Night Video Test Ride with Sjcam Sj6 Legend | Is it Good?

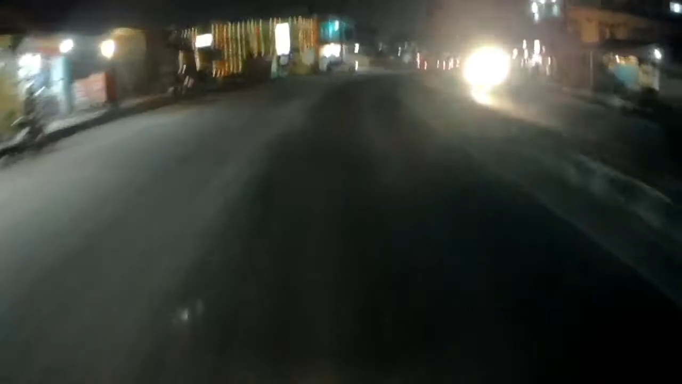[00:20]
हेलो गाइस, कैसे हो आप लोग? आई होप सब बहुत अच्छे हो गए और अपनी अपनी लाइफ में बहुत बढ़िया कर रहे हो गए। टाइटल से आपको समझ में आ ही रहा है कि मैं अभी क्या कर रहा हूँ। मैं Sjcam Sj6 लेजेंड का नाइट परफॉर्मेंस टेस्ट कर रहा हूँ कि रात को ये कैसा परफॉर्म करता है।
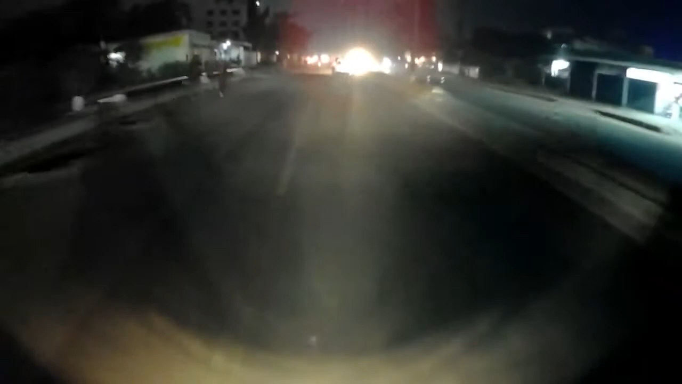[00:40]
और अभी मैं जिस इलाके में हूँ वहाँ रोड लाइट्स तो हैं लेकिन वो जल नहीं रही है।
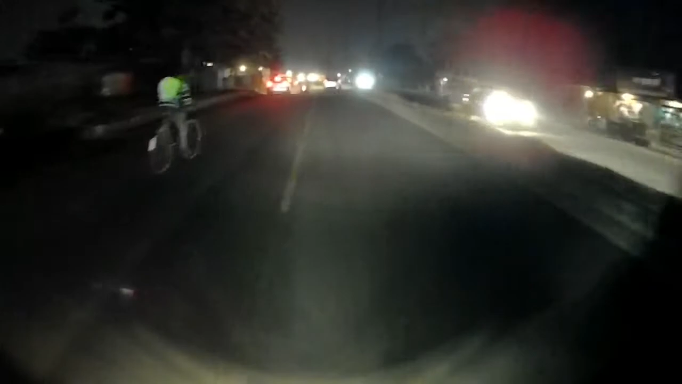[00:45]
अच्छा है, ये भी टेस्ट हो जा रहा है।
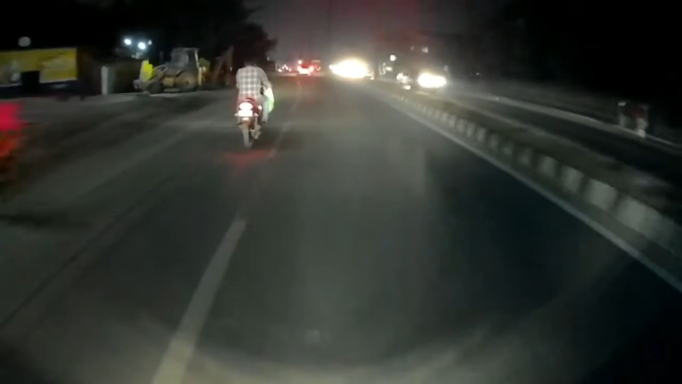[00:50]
एंड मुझे स्क्रीन पे जैसा दिख रहा है इसके डिस्प्ले पे कुछ खास नहीं है वीडियो। चलिए कुछ और जगह देखते हैं जहाँ स्ट्रीट लाइट्स बढ़िया काम कर रहे हैं, तो दोनों जगह का टेस्ट हो जाएगा।
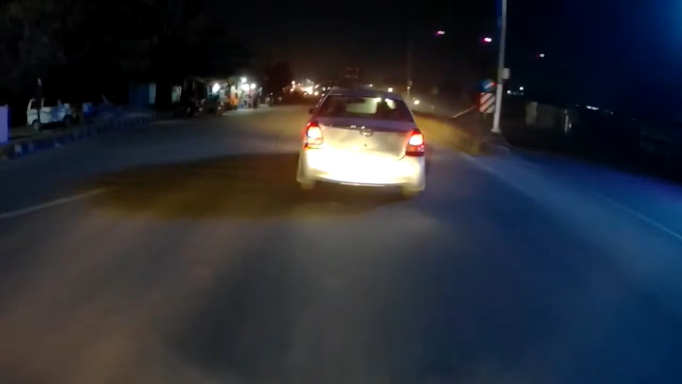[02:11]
तो हम यहाँ आ गए जहाँ स्ट्रीट लाइट्स जल रहे हैं, तो यहाँ का भी परफॉर्मेंस आप देख लो।
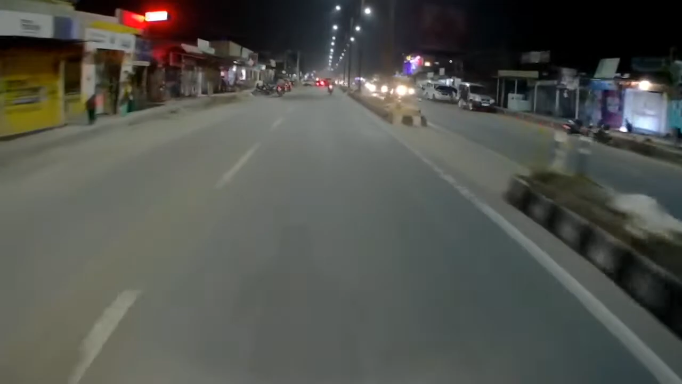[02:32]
सच कहूँ तो मुझे यहाँ का भी परफॉर्मेंस सही नहीं लग रहा है। वैसे 10,000 के एक्शन कैमरा में मैं इससे ज़्यादा क्या एक्सपेक्ट कर सकता हूँ। इतना दे रहा है वही बहुत है। वैसे दिन को बहुत बढ़िया काम करता है, मैं तो सेटिस्फाइड हूँ।
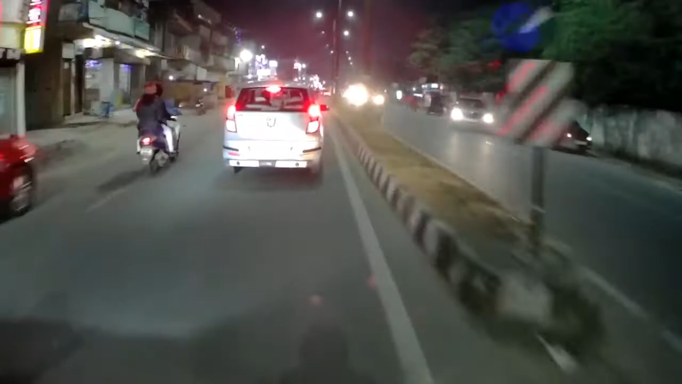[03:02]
हम आ गए हैं सीन मोड, यहाँ से यू टर्न ले लेता हूँ। बेकार का आगे जाकर भी क्या करूँगा, इतना टेस्ट काफ़ी है पता करने के लिए कि कैसा परफॉर्म कर रहा है। आपने भी देख लिया। चलिए अब वापस चलते हैं।